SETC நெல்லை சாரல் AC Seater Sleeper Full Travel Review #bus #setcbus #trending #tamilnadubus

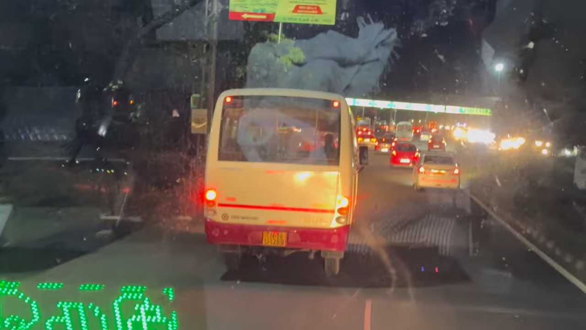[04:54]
கரெக்டாக ஆஃப் அன் அவர் டோல்கேட்டுக்கு வந்திருக்கு. ஃபோன் பண்ணலாமா?
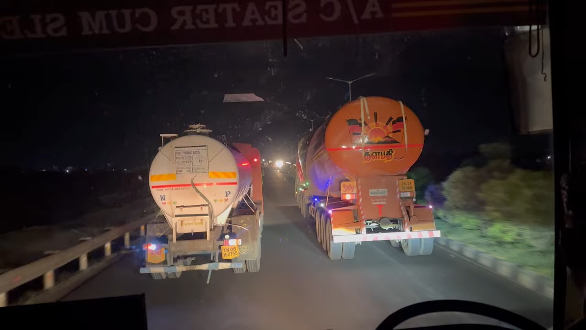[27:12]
நல்லா லைட்டு கீட்டு போட்டு ரோடில் போர்டெல்லாம் போட்டு நல்லா அழகாக தானே இருந்துச்சு இந்த ரோடு. அதுக்குள்ளே என்ன இப்படி ஆக்கி
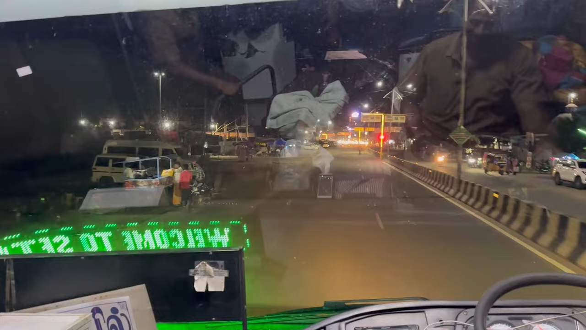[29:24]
இப்போ மூணு பேர் அவன் வாட்டு ரோடை கிராஸ் பண்ணி போடுறான், அவனுக்கு நம்மளுக்கு எவ்வளோ தூரம் இருந்தது? விழுப்புரம் கரெக்டாக 2:15.